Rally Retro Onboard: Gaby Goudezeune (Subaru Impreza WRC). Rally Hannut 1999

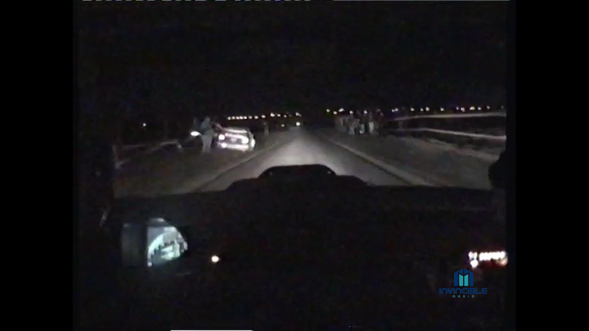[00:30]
Goudezun doit attraper 5 secondes, il tente le tout pour le tout. Je suis sorti.